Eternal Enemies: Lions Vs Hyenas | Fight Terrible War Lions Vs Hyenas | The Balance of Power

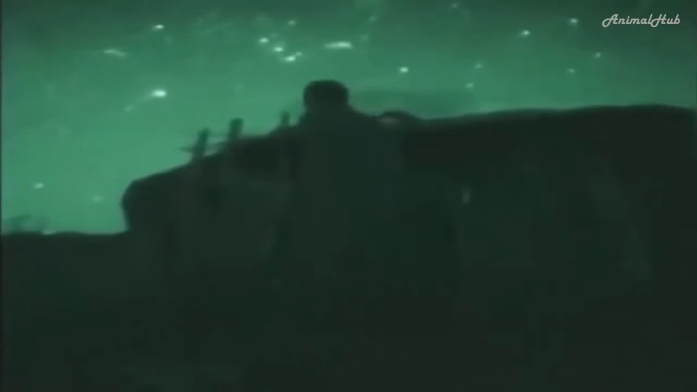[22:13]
Lions will even break into Maasai villages in an attempt to reach the cattle inside.
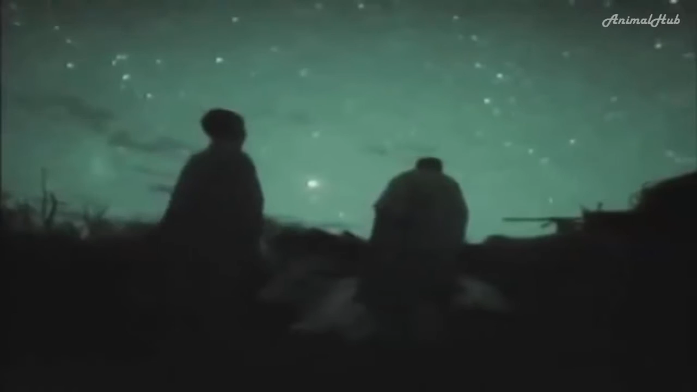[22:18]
The Maasai mount a defense, but it's dangerous. The balance of power has switched.
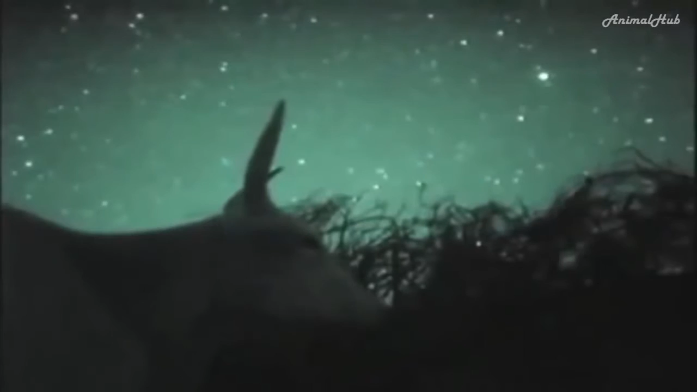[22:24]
The nocturnal hunters are in their element.
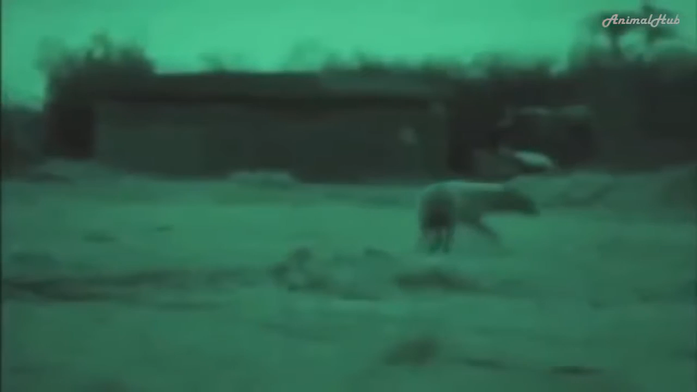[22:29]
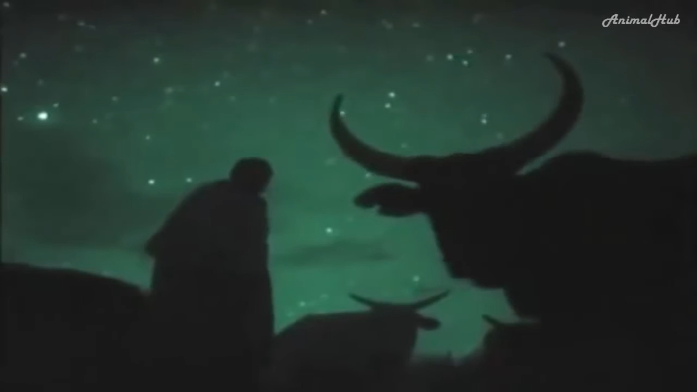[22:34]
There are burglars about.
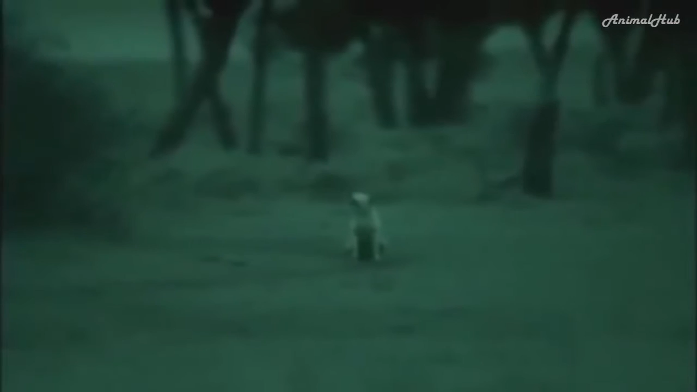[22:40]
The guard dog is aware of the hyena, but the Maasai will register its shape only dimly.
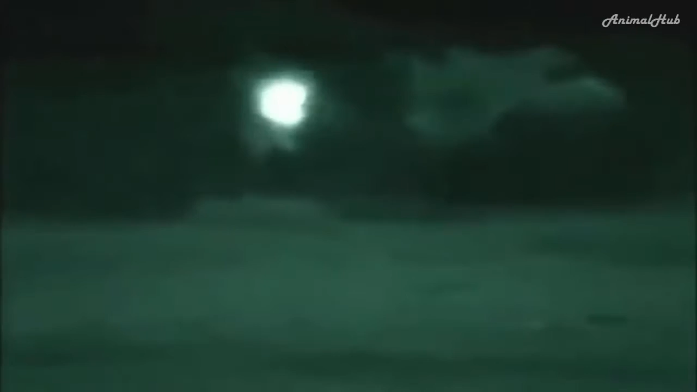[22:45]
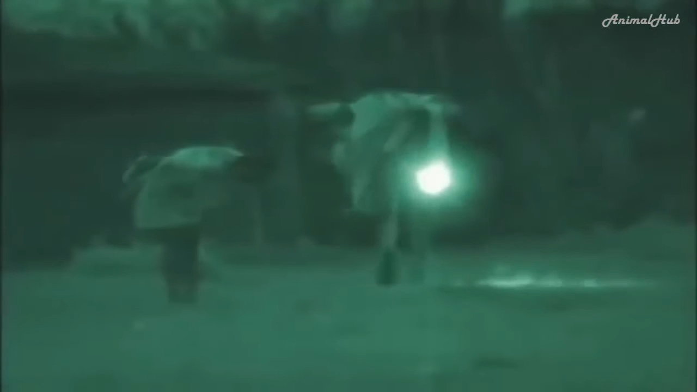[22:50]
The men must rely on tracks to point them in the right direction.
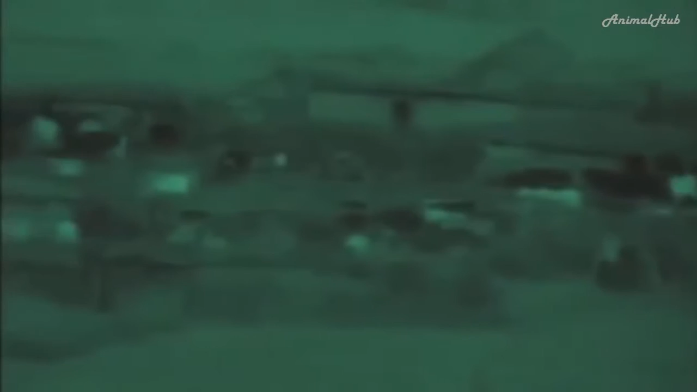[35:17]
On moonless nights, the Maasai only leave the safety of their bomas in groups. But there is no safety in numbers now for the grazers of the plains.
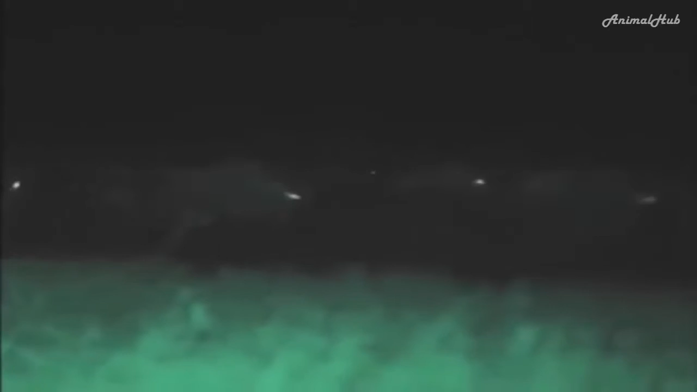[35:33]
The darkest hours of the night see restless action. Animal hunters are about in numbers never seen during the day. Spooked, the herds of wildebeest, zebra and gazelle burst into panicky runs. They fear lions and hyenas are nearby, but only the camera can see them.
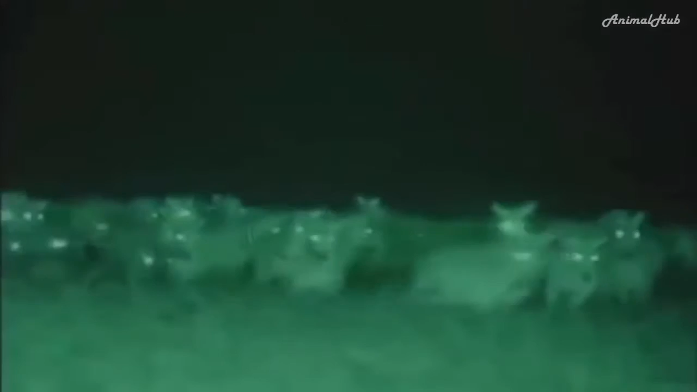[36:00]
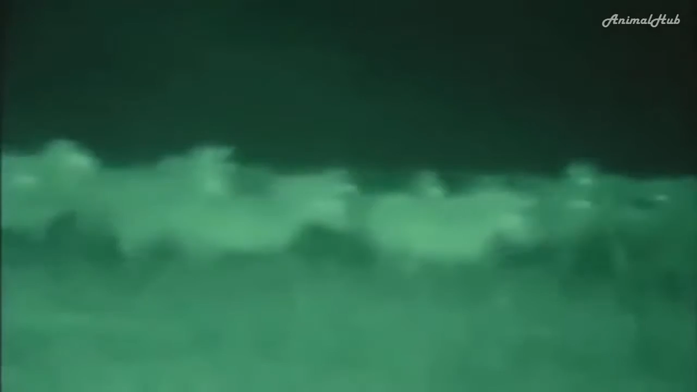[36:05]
Not only the zebra are uneasy, a clan of hyenas is also on edge.
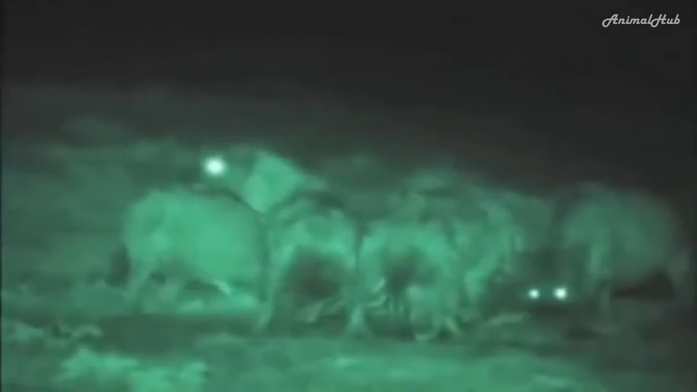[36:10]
They've made a kill in another clan's territory. It isn't long before one of the owners claims his rights. he calls for support from the other residents.
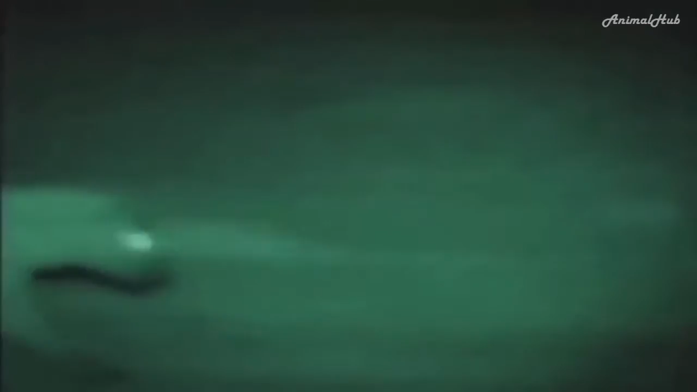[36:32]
His clan bustles in to drive the invaders away. They bolt the meat while they can. Other threats may arrive to challenge them in turn.
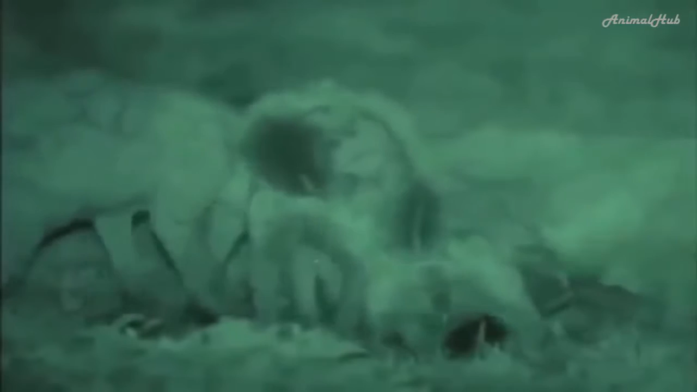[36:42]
They remain watchful. This is truly fast food. The invaders will be back to recapture their meat.
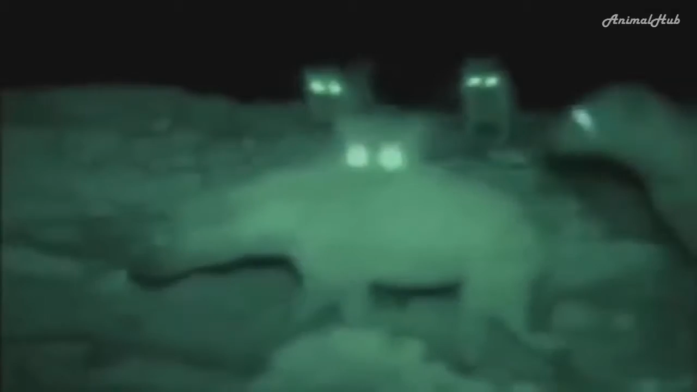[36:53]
You can see this clearly in infrared light. But how do the animals see in these conditions?
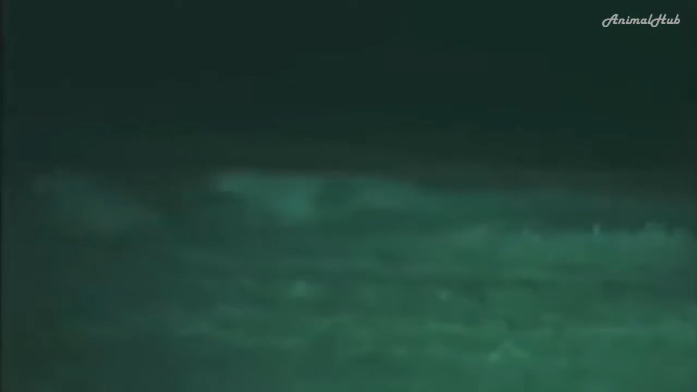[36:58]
Like all the animals here, their eyes appear to glow. A mirror-like membrane doubles the available light. Then their brains enhance the images, filling in the gaps to see detail more clearly.
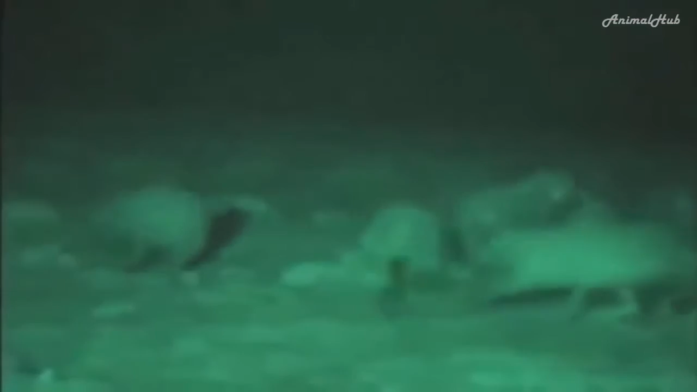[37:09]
The newcomers soon return in force. The prize seesaws between them until it's all gone.
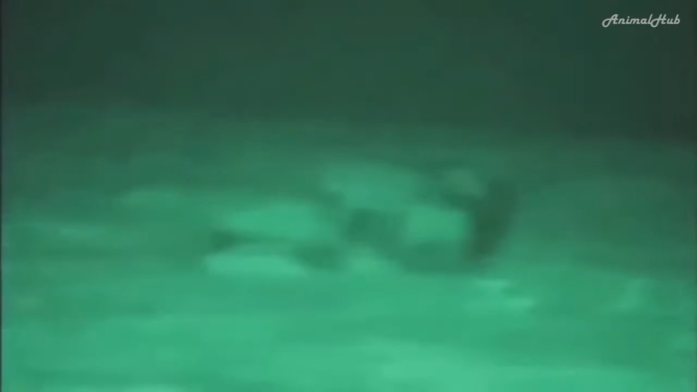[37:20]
But with so little light, even their superb night vision is challenged.
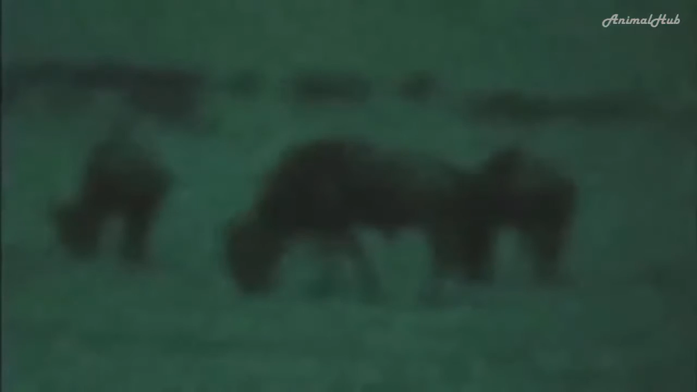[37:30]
This is as close as you can get to seeing through their eyes. It gives an idea of how they can operate in this dark world.
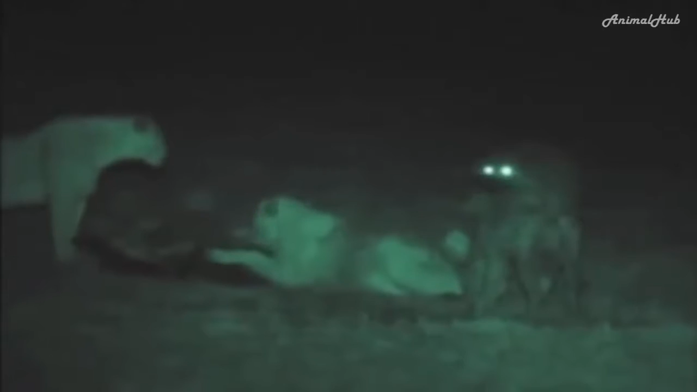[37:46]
The lions and hyenas continue their battles, as if unhindered by the darkness. Once again, the lions have stolen the hyenas' kill, but they all appear to be able to see exactly what's going on.
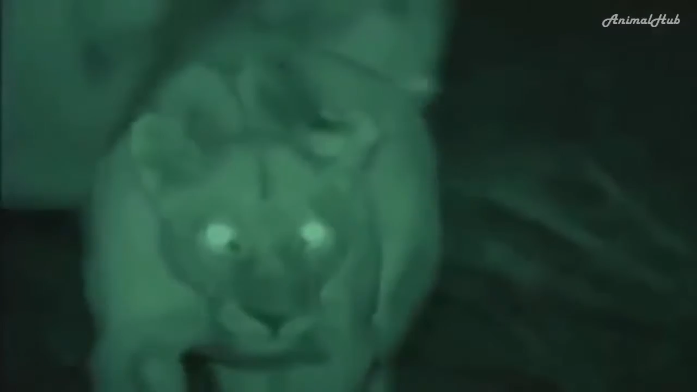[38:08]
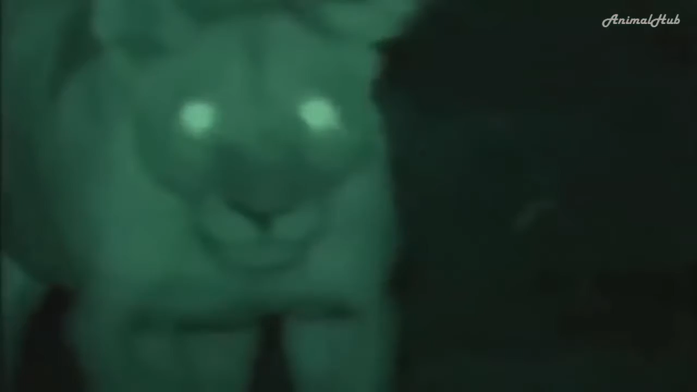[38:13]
And when the lions go hunting, they do so just as they are. They wander off in the general direction of the sound of herds of animals.
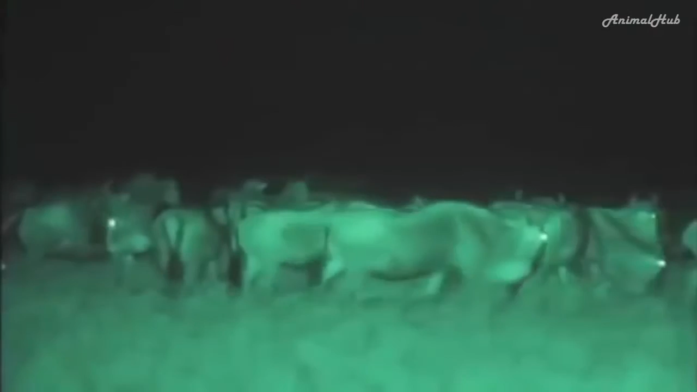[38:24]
To the lions, the herds are almost invisible at any distance, just dull grey smears.
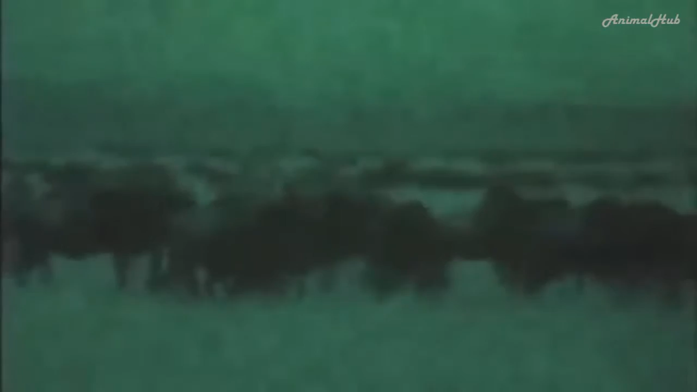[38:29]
But they can locate the grazers easily by sounds and smell.
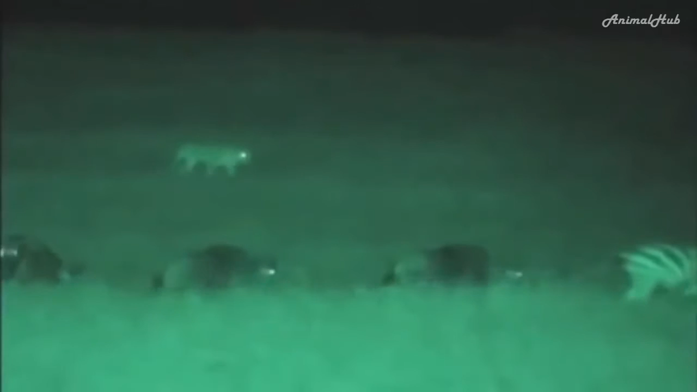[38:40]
Night is the only time that lions can approach undetected here on the short grass plains.
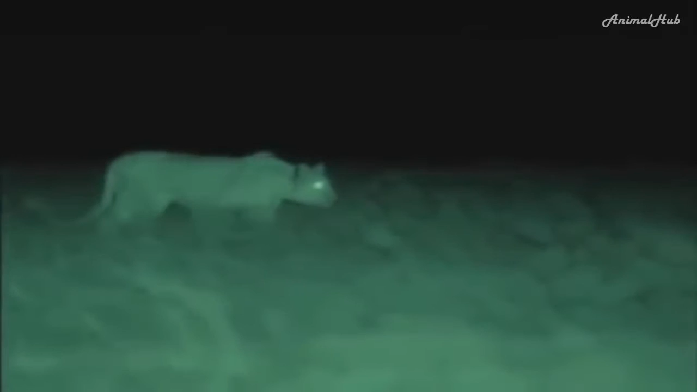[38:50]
You are about to see for the first time how and when the lions of the Serengeti catch most of their food.
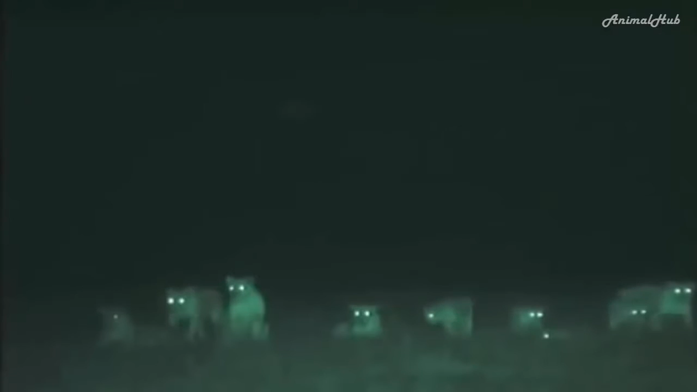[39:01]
A Tommy dips his head to see whether or not he can see danger silhouetted against the sky.
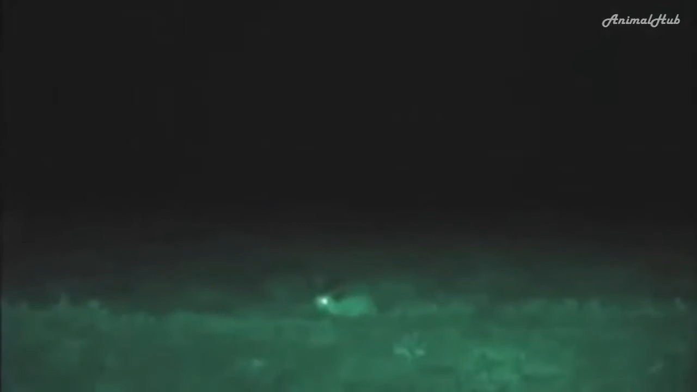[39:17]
The circling lion is almost invisible.
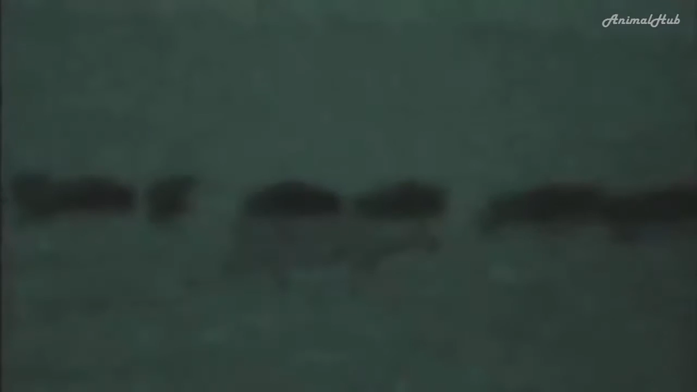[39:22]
Bathed in infrared light, it stands out.
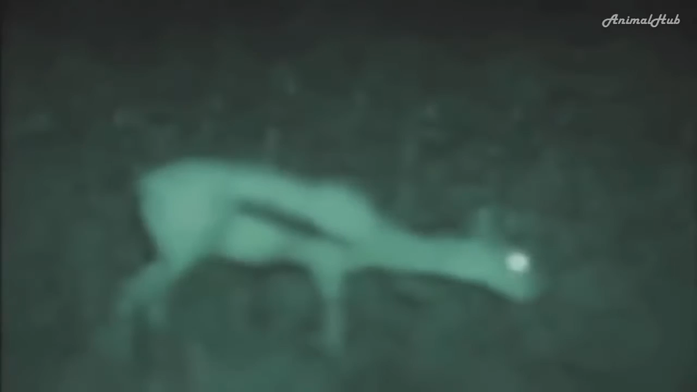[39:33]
Another Tommy can hear something and is off.